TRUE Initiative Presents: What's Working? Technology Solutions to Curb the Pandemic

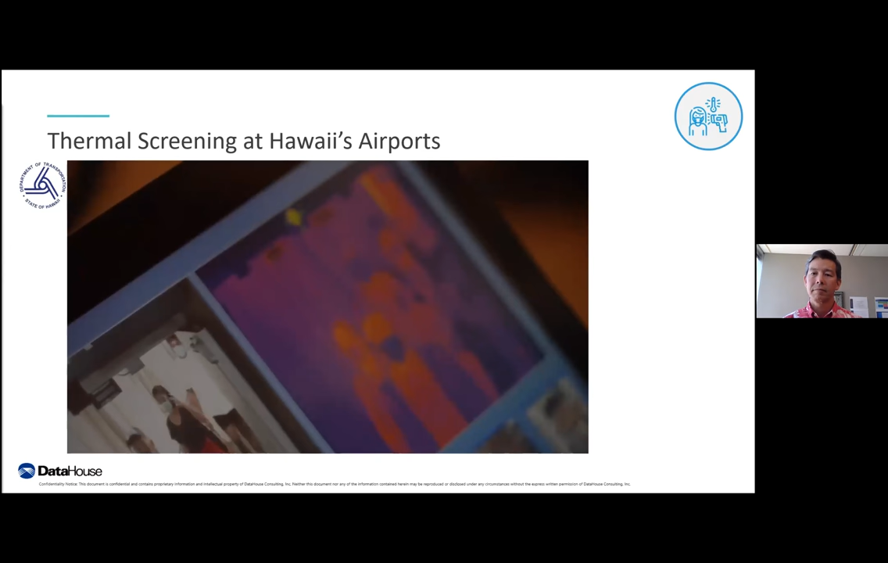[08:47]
via thermal imaging as the travelers and crew exit the jetway.